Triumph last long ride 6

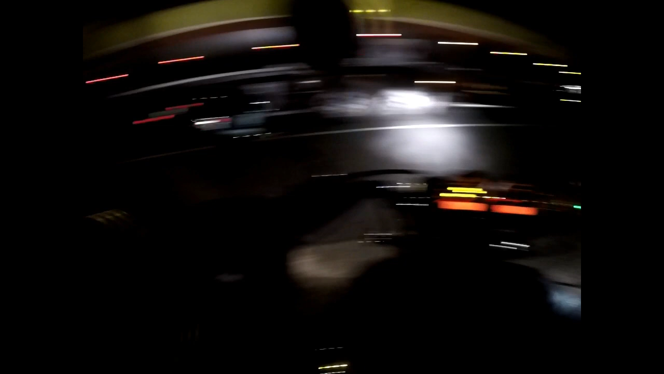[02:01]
the one at Hexham as well they used to be quite famous and this used to be
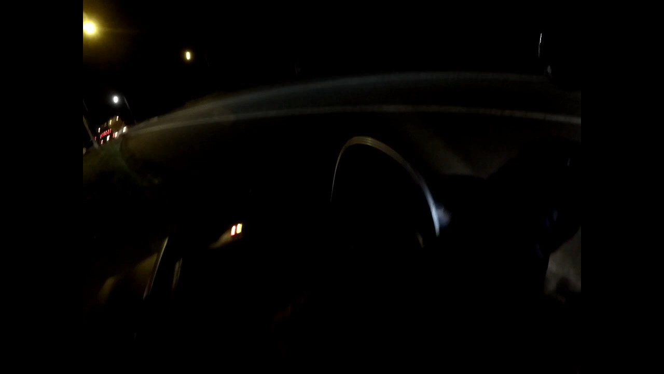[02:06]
the highway this is the Pacific Highway at the main the highway up to you know from Sydney up to Newcastle sort of thing
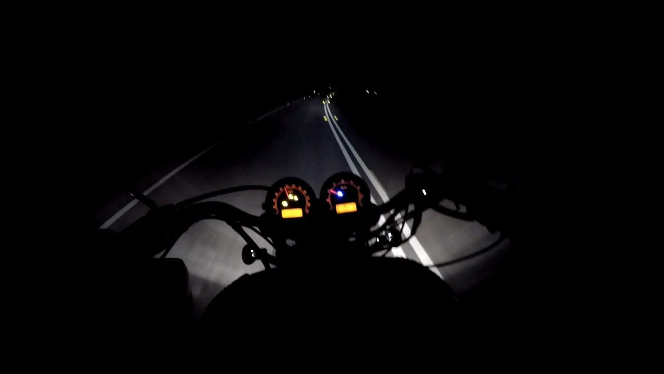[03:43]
We've got twin headlights, of course. The high beams, the bulbs I put in,